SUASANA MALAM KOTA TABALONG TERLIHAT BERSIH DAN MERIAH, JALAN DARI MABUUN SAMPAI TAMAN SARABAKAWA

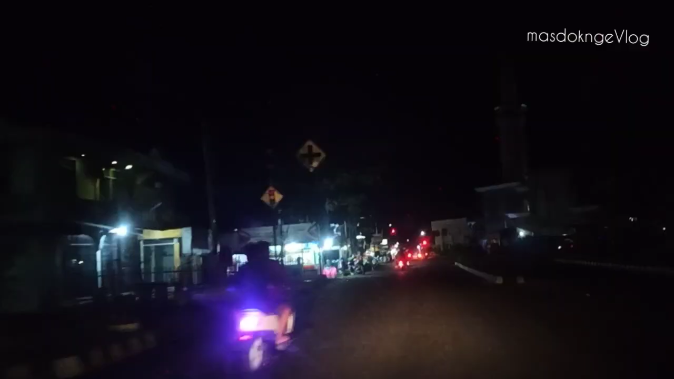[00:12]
Masjidnya juga sudah berdiri megah ya, cuman belum ada lampunya ya. Yuk, selamat malam sahabat Mastung Motovlog.
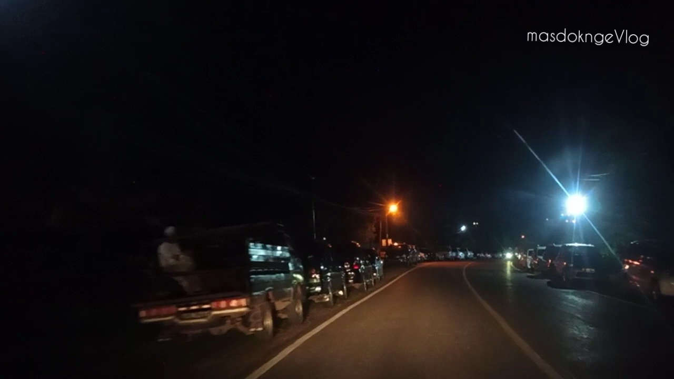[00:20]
Kali ini kita coba melihat situasi kondisi kota Tabalong ya. Ini 3 hari atau 4 hari ya sebelum Pak Presiden kita mengunjungi kota Tabalong. Nah, kita start dari Mabuon nih, dari Majelis Guru Danau menuju ke arah kota. Nanti kita finish di Taman Tanjung ya, Taman Kota Tanjung ya, yang dekat dengan Masjid Ash-Shiratal Mustaqim ya.
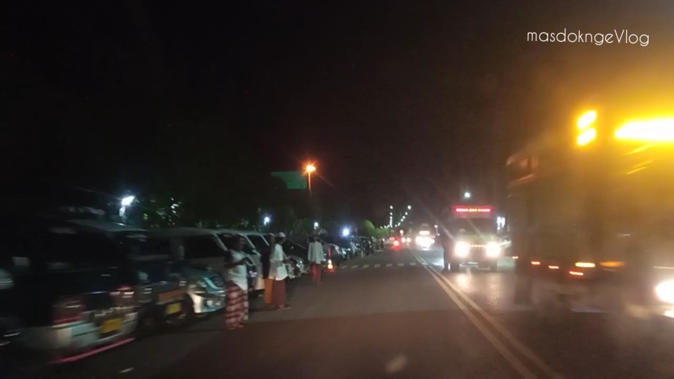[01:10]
Ini cukup ramai sekali, penuh ya, mulai dari sana tadi full ya. Malam Rabu ya, pengajian malam Rabu, majelis malam Rabu. Kita lurus saja karena mau menuju ke arah Keluak. Kita nanti finishnya di Taman Tanjung
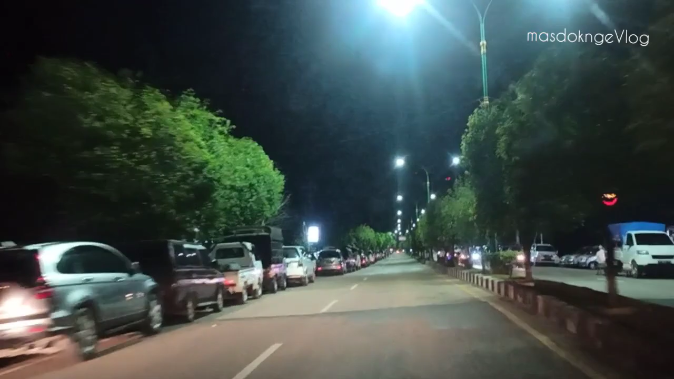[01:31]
di Masjid Shiratal Mustaqim. Jalanan di sini sangat bersih sekali ya, saat beberapa hari ini digerakkan untuk membersihkan jalan-jalan rute yang akan dilewati oleh Pak Jokowi ya, menuju ke pendopo. Nanti ada acara
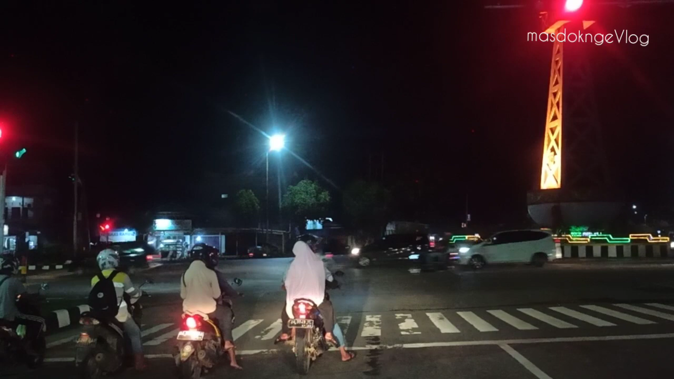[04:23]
lagi di bundaran Obor Mabuon ya. Terima kasih, semoga ya. Terima kasih Mas ya. Ya. Ini banyak sekali ya di sini ya. Mudah-mudahan tidak memaksa kalau meminta ya.
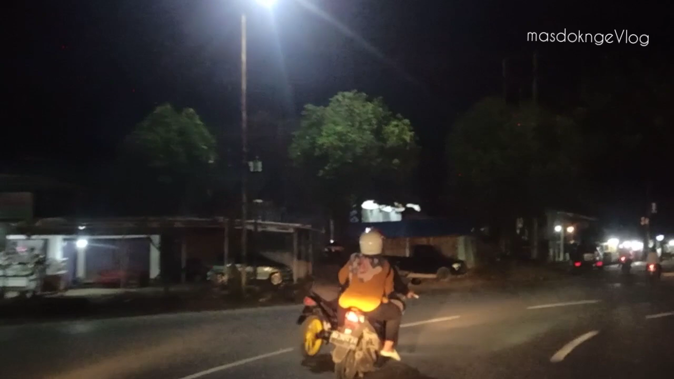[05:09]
Lanjut, let's go. Kita menuju ke arah Obor. Ke arah Murung Budak Pembataan.
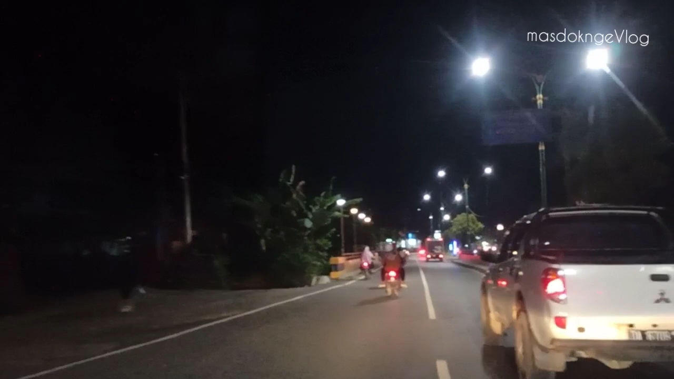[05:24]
Di sini jalannya juga cukup bersih ya, sudah bersih dan cantik lagi ya. Luar biasa, sudah di aspal juga kemarin pada bagian-bagian yang geronjal di daerah sini ini.
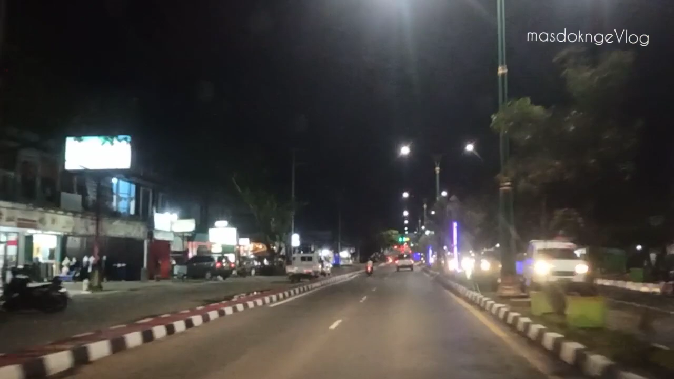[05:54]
Sekali kotanya nih, luar biasa.
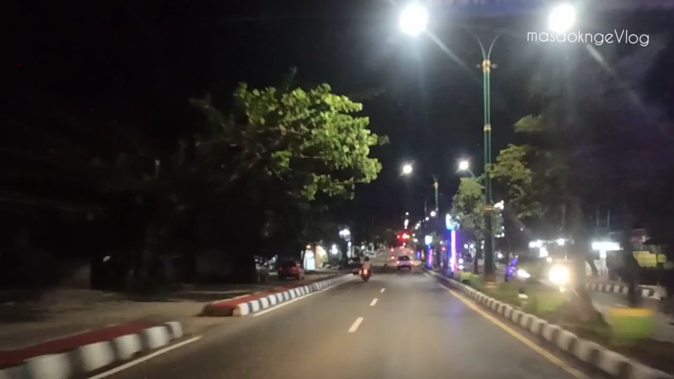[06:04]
Nggak tahu nih kalau siang seperti apa ya, kalau malam wah indah banget. Ini beberapa hari ini emang digiatkan pembersih bersih ya jalur di sini, jalur kota menuju ke pendopo ini. Ini kita sampai di simpang 4 Plambon Tanjung Selatan, Kamsat Lama.
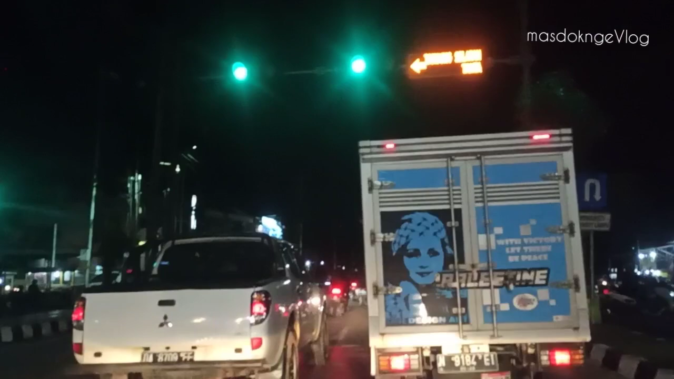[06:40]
Oke, let's go.
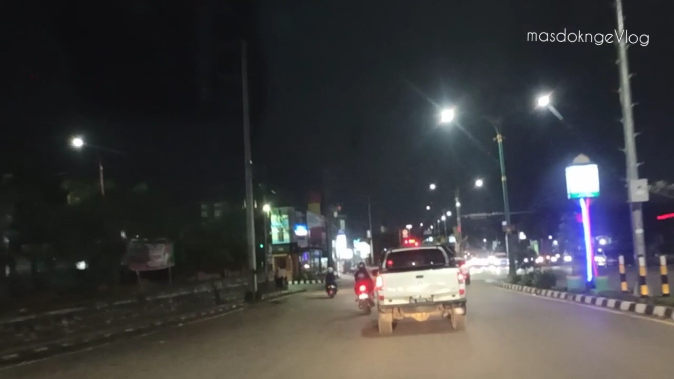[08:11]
Acaranya di pendopo sini nanti ya, belok kiri gitu ya. Acaranya pagi bang. Kita sampai di pembataan nih, di Delita Hotel Klinik Tabalong Sada.
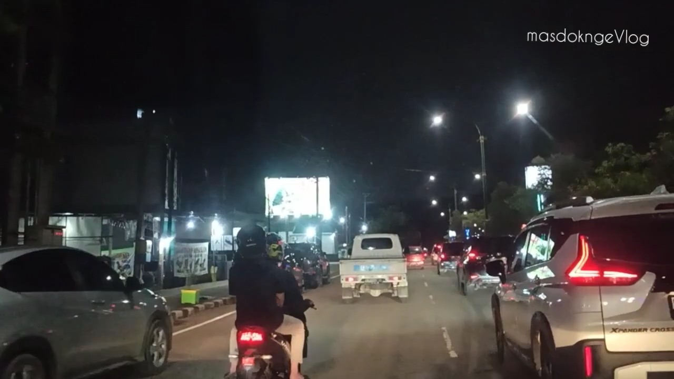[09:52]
ini di pembataan guys. Ini yang kemarin banyak nanyain guest house ya, daerah pembataan ini banyak sekali guest house ya,
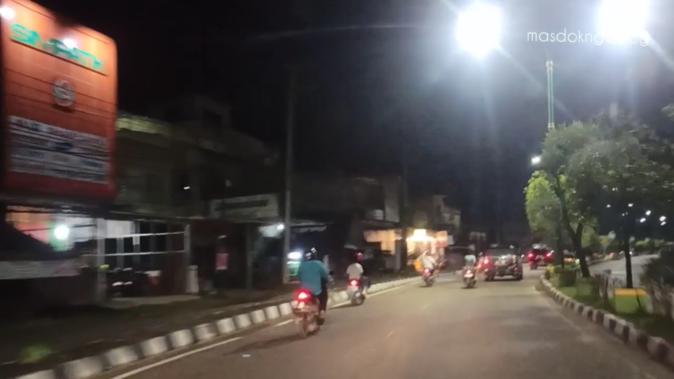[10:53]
Sulingan sini juga ada ya, Safira guest house. Atau kalau mau nyari yang dekat dengan masjid dan pasar Tanjung, di situ juga ada beberapa hotel Arafah ya, Hotel Rida, dan beberapa guest house baru di situ yang tentunya sangat
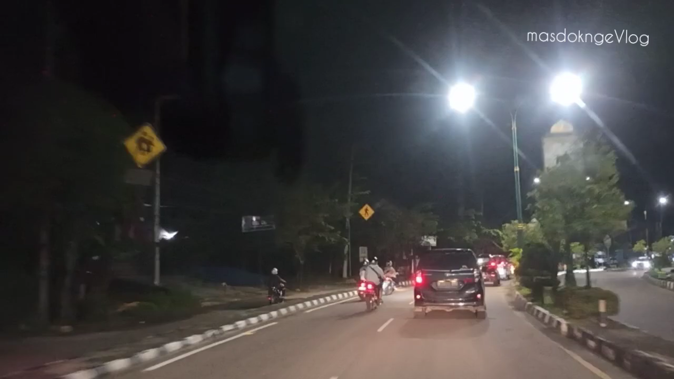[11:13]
terjangkau di harganya. Jangan khawatir, harganya nggak mahal-mahal kalau di Tabalong. Ya, kita sampai di simpang Sulingan ya, simpang 4 Sulingan. Simpang 4 Sulingan, Sulingan PLN.
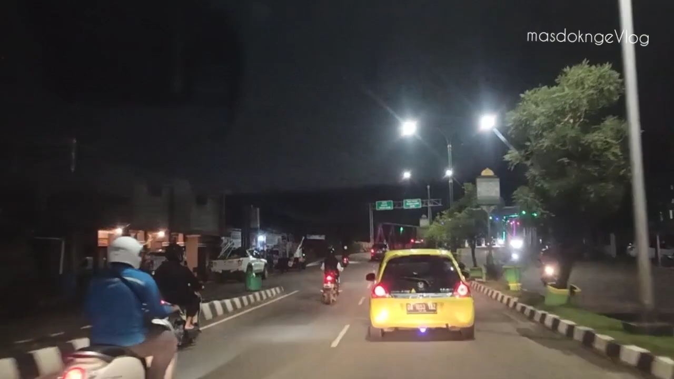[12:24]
Ya, kita sampai di sini nih, jembatan kembar, jembatan Merdeka merah putih.
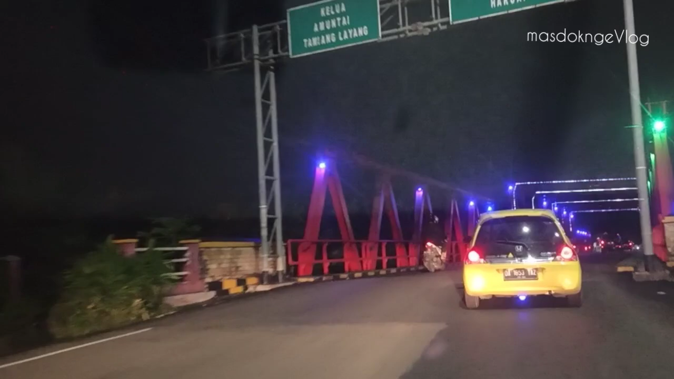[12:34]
Full ya, lagi banjir ya.
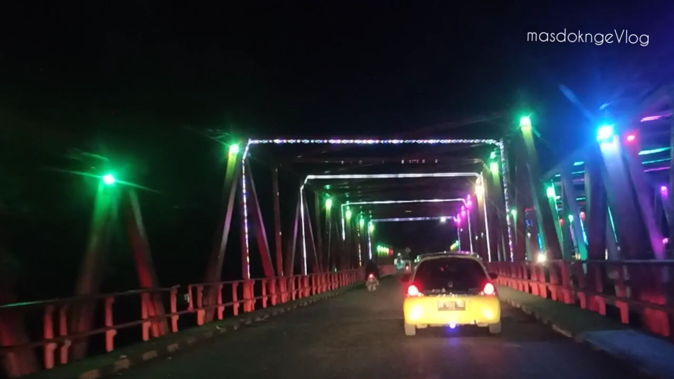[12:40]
Keluar lagi meluap airnya. Bisa dilihat di vlog-vlog master tadi.
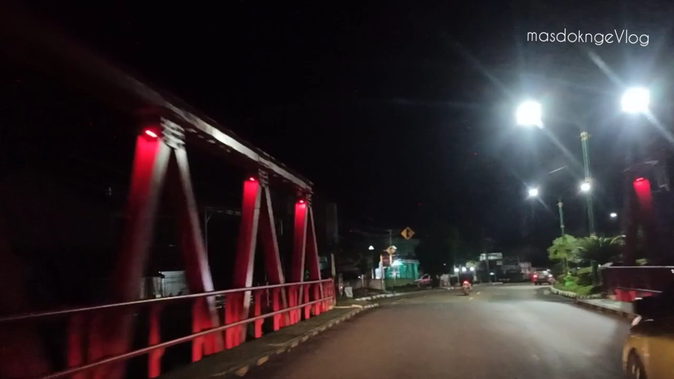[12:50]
Selongan, Selongan. Ya, kita finish di masjid Siratul Mustaqim ya.
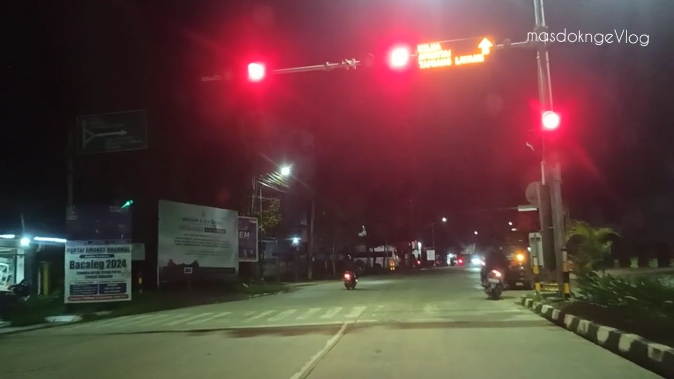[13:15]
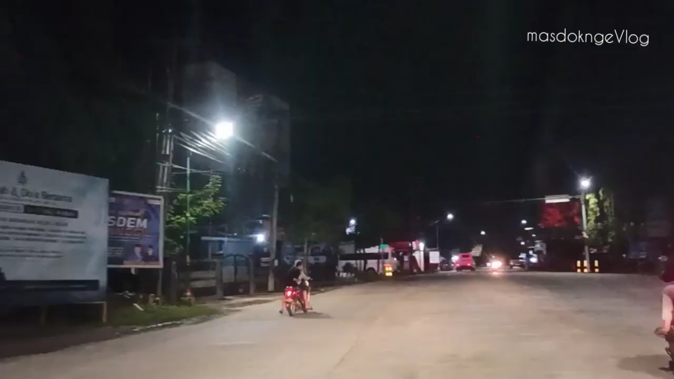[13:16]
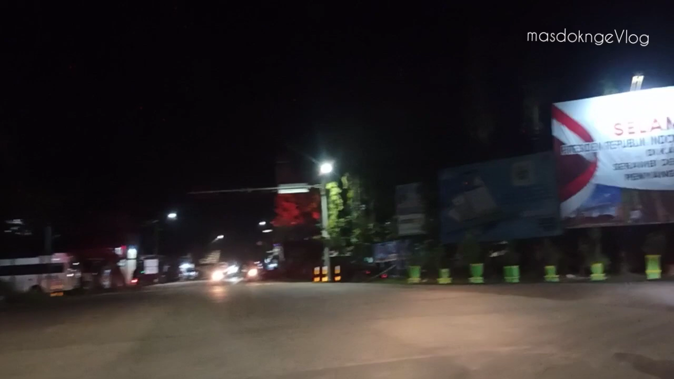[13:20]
Ya, kita belok ke arah perkantoran Bupati ya,
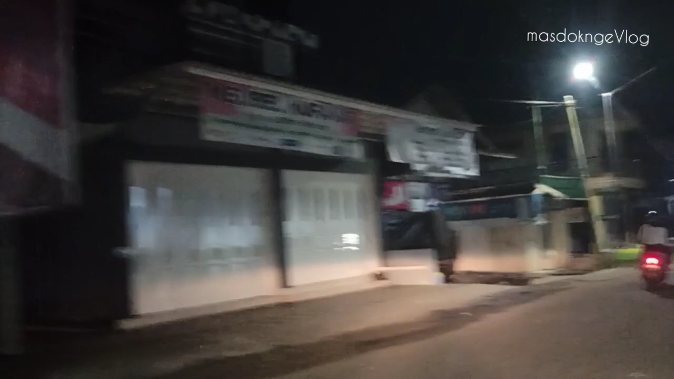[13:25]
Gedung Sarabakawa dan Masjid Siratul Mustaqim.
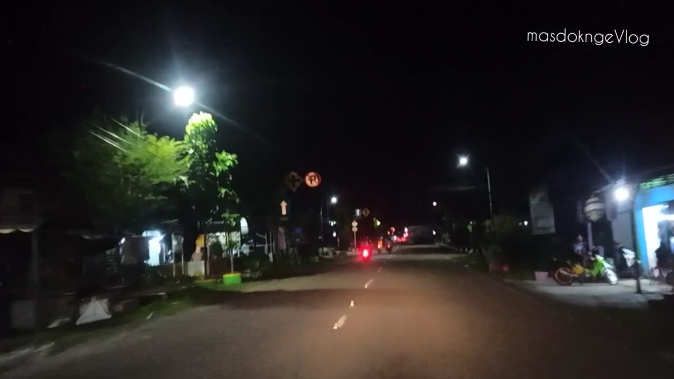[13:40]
Pasang ya, belum jadi. Jadi masih gelap nih di sini nih. Ini Taman Tanjung ya, Taman Tuha. Masjidnya juga sudah berdiri megah ya, cuman belum ada lampunya ya. Kita belok sini aja nih.
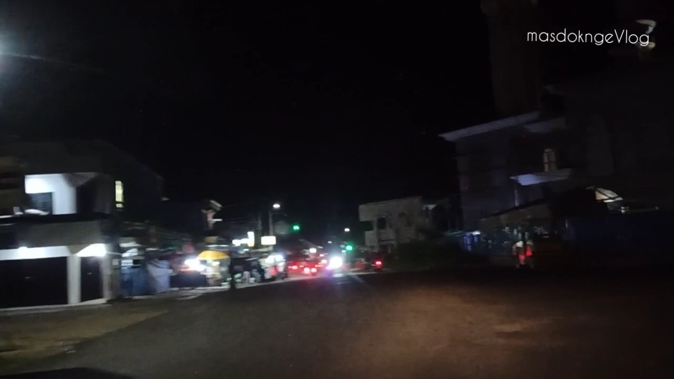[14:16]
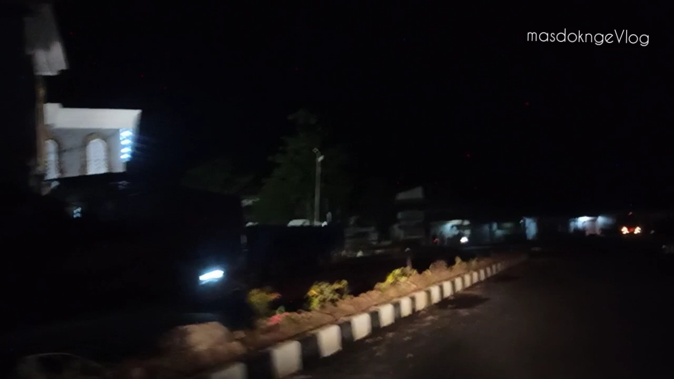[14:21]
Finish di sini ya, gelap ya. Sebenarnya kita pengen ngevlog di sini nih, tapi masih gelap kondisinya.
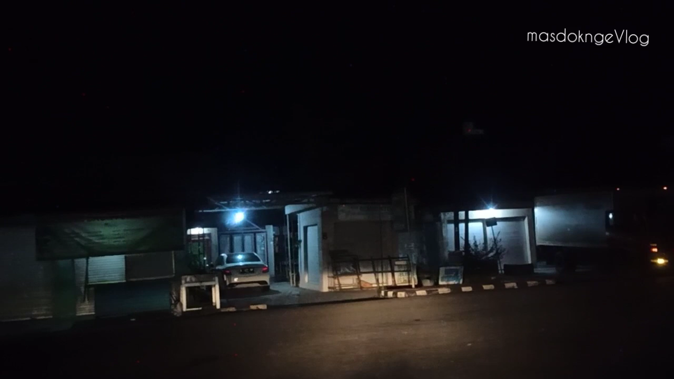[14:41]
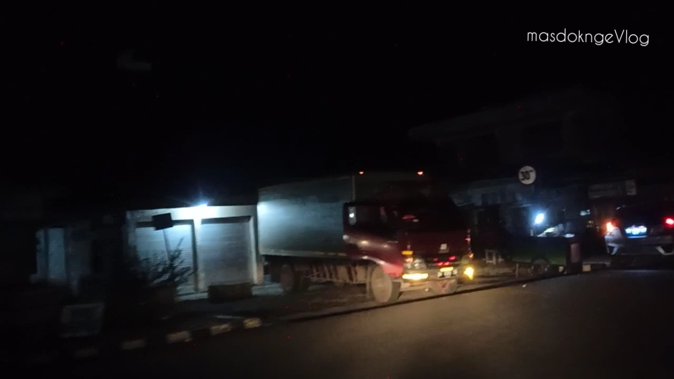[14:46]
Gelap masih di sini di Taman Tanjung nih, Taman Tanjung ini masih gelap kondisinya. Kita mutarin ya, kita mutarin berarti lewat dalam sini. Nggak apa-apa, kita lewat dalam sini. belum ditentuin nih jalurnya muternya kemana nih, yang di dalam nih.